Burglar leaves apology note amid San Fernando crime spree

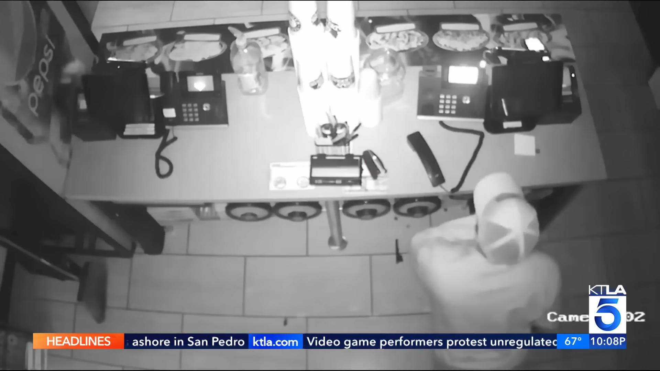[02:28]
He left the note during the second break-in at the restaurant within two days. Yeah.